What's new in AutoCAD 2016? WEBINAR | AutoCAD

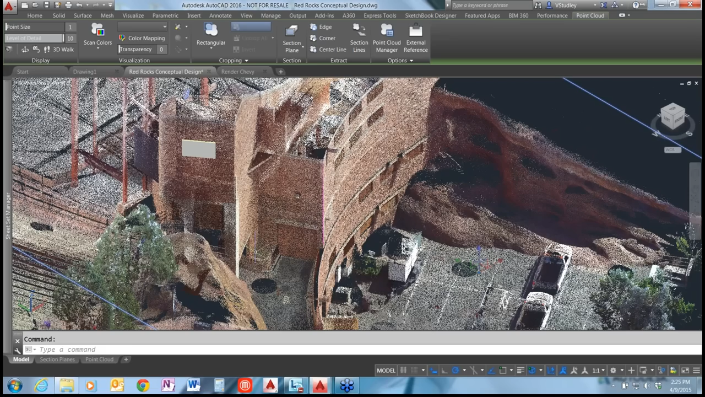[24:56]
my line command and let's say i want to find this okay here
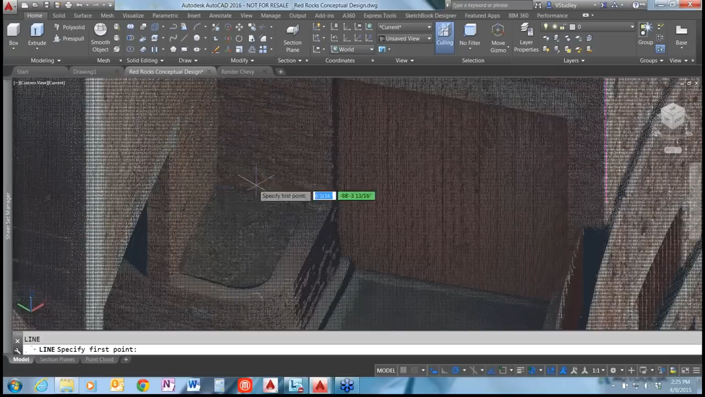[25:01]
we go so it'll find the three planes here and this is where they intersect and let's say i want to find the three over here and you'll see that even if they don't quite meet it will still find that intersection for you um
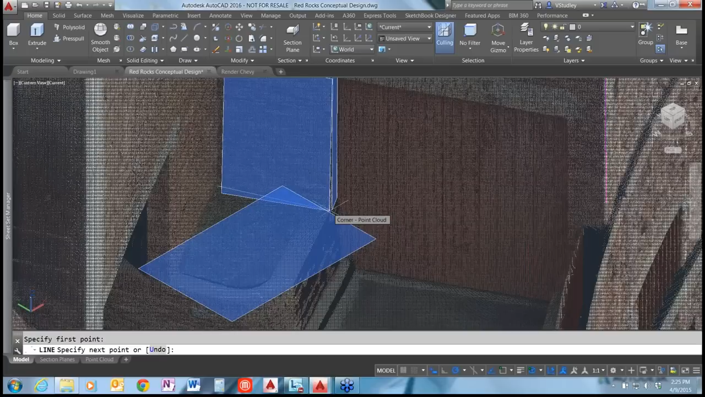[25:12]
kind of uh interpolating where those uh planes would meet alright so i've got this here so i've got this here and the last one
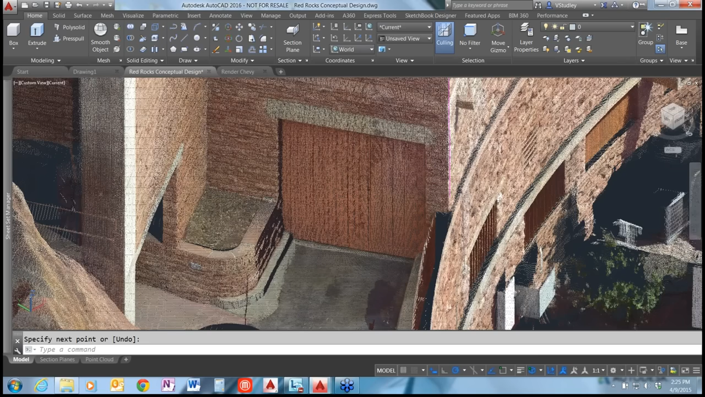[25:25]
and this is the coolest one in my opinion um
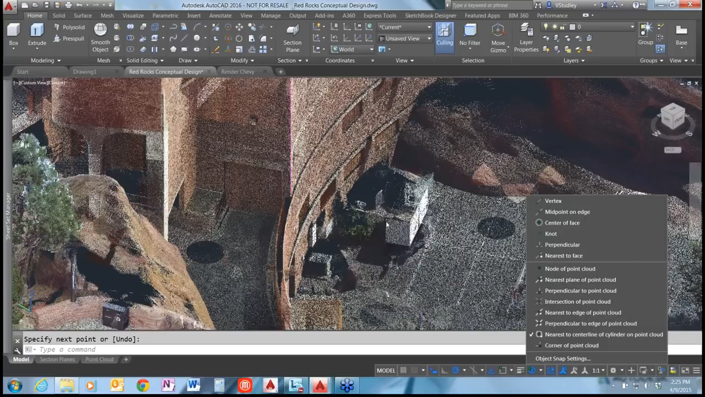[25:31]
nearest to center line of cylinder on point cloud so you'll notice that the um the curvature of this wall here is detected by the point cloud and uh
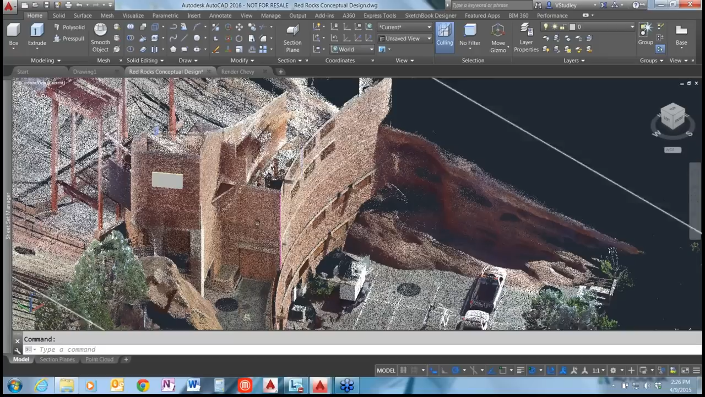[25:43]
uh the um this new oh snap will actually find the center point of this um here we go see it light up uh pink there
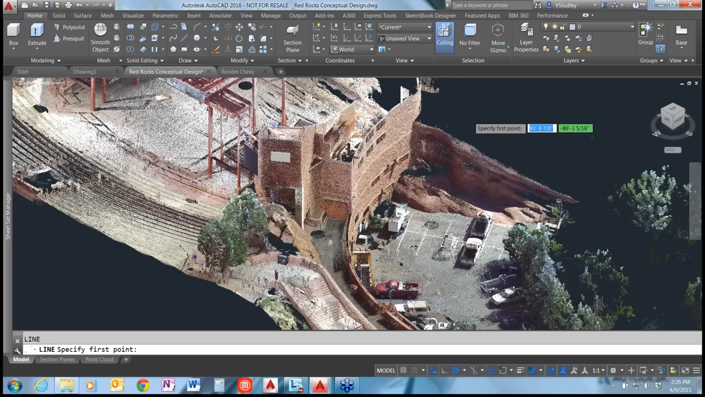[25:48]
it's uh detecting the center line of the circle based on the the radius of that um or the radius of that diameter of that um
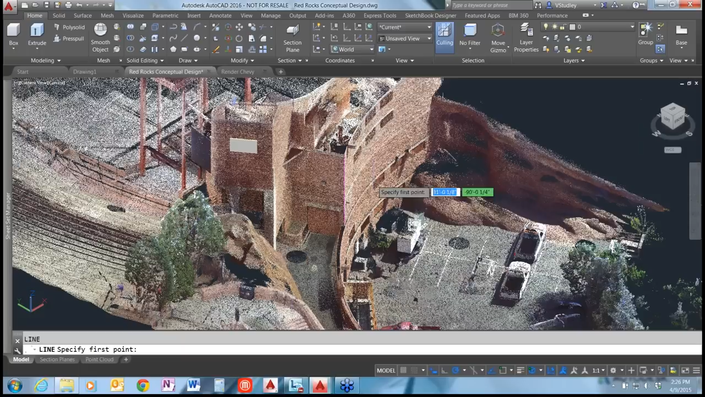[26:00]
curvature of the wall so i'm just going to grab this one in here and it grabbed the center there and i'm just going to strike a line straight up
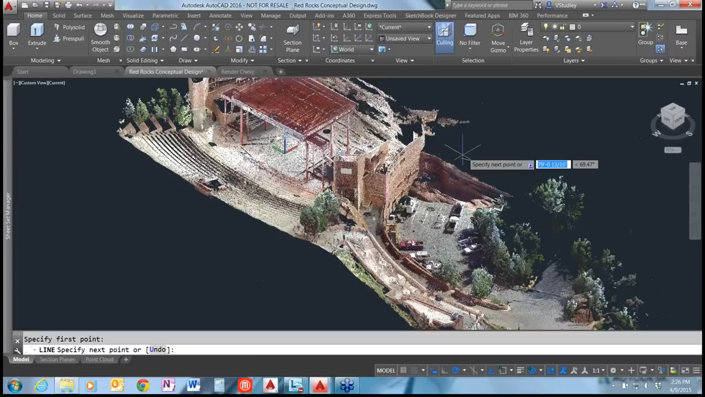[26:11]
on the z axis uh to find that center point and the reason this is useful is now we can generate 3d geometry that follows the curvature of this particular wall and quickly create conceptual ideas um that match very um closely with the existing geometry on this site so i'm just going to grab where is it on the solids tab here on the ribbon um i'm going to jump over
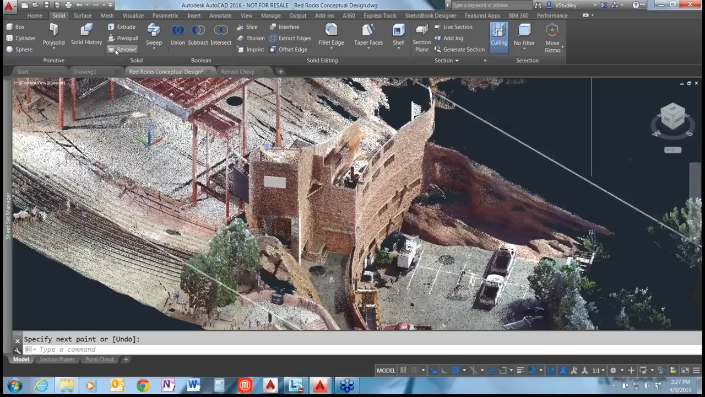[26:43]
to revolve i'm going to use my revolve command and select that line that we drew at the corner of these two uh walls here
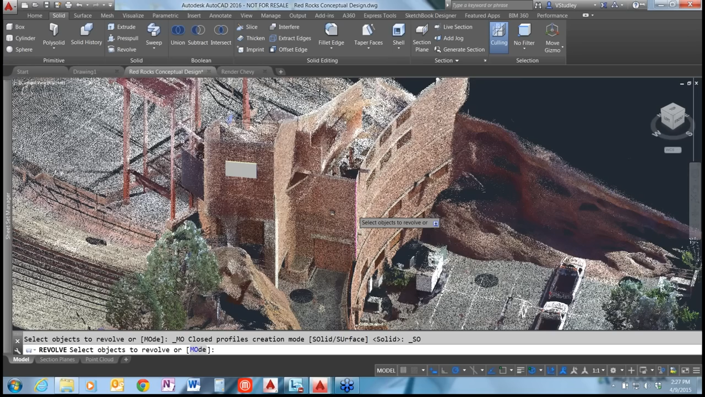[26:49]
and then it's going to prompt me to grab an object so if i just hit enter i can grab the center line there that i drew previously and you'll see that i can create geometry and i'm just going to reverse this so that it goes the other way here
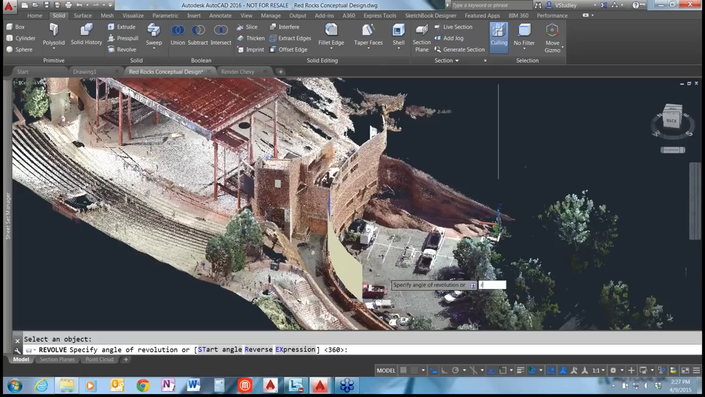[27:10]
and now i've created geometry that follows the curvature of that wall and that will create a 3d surface right there for you and then you can quickly